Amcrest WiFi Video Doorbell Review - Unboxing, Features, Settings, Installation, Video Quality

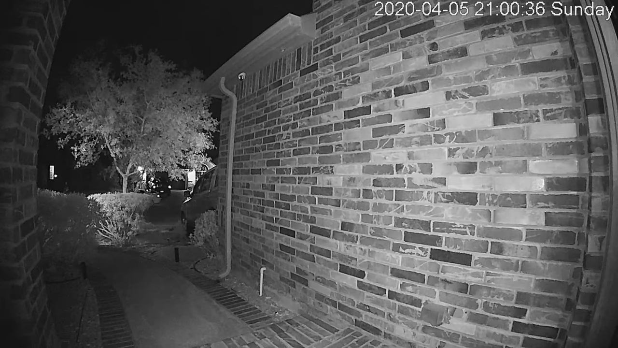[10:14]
So this is the video quality of the Amcrest video doorbell.
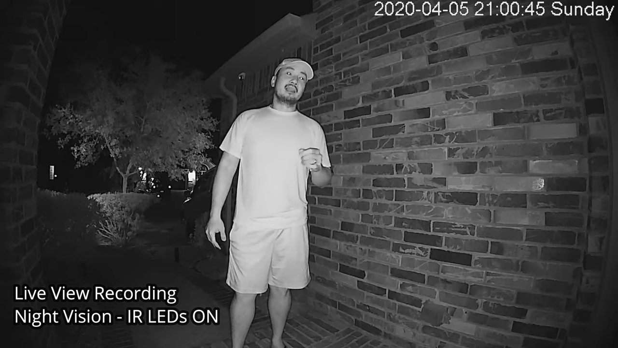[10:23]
And this with all the lights are off. And the infrared LED just turned off.